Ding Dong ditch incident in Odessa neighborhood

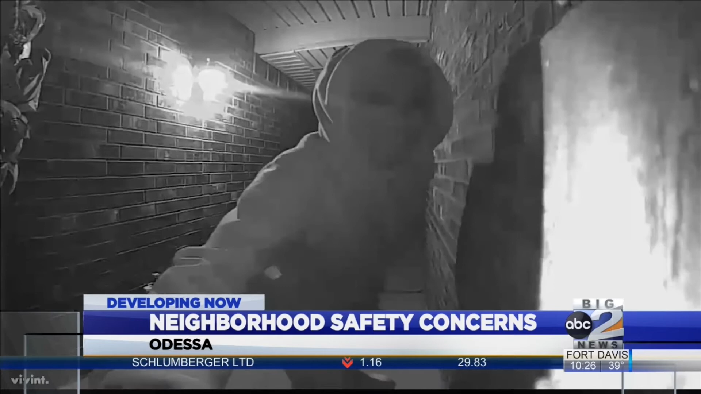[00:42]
These are kids just playing around and they're just doing it, you know, to pass time to, you know, be funnier, you know, for the tick-tocks and stuff.